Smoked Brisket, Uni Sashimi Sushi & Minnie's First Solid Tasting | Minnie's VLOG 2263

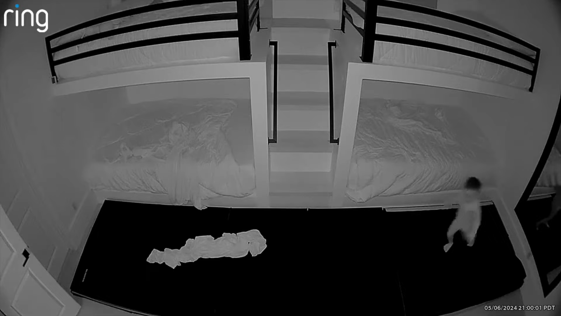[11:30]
They keep playing around and it takes them hours to finally go down. So we're going to try something different and just separate them from their bed. Scooper's gonna be on top, but he's not gonna sleep in this room tonight because he has a high fever. He'll be sleeping with mom and dad, but the twins will be in their own bed. I'm gonna try to make sure that they don't play with each other, and you can see they're having a hard time trying to be separated.